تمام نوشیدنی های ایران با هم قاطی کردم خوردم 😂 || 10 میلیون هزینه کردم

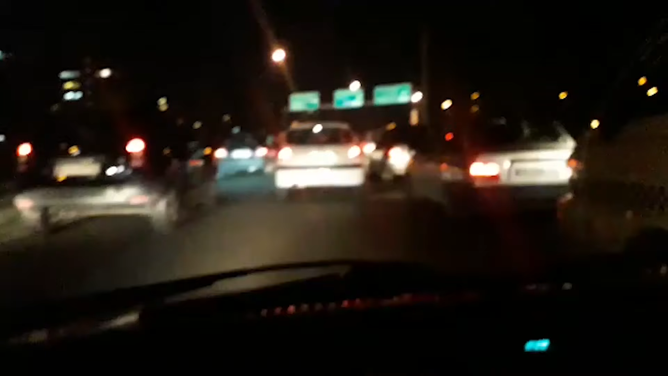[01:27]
آخه این چیه آقا؟ چرا اینقدر ترافیکه؟ خدا سلامی دوباره خدمت شما عزیزان.
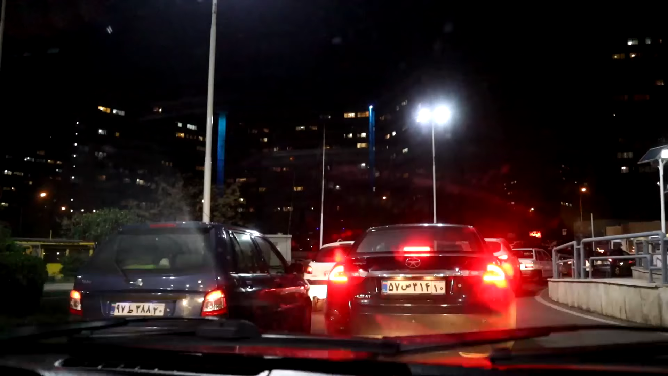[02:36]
چرا خدا وکیلی چرا باید اینقدر ترافیک باشه وقتی کرونا؟ آخه کی میره مگامال خرید کنه؟